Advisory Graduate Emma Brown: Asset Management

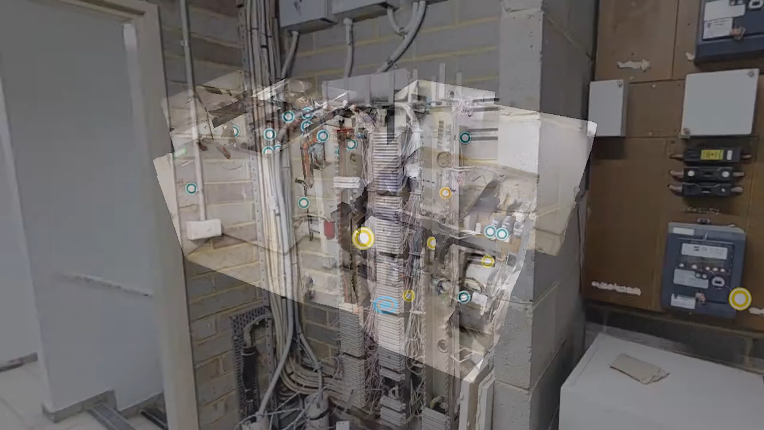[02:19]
around the building so it takes basically like a 3D model.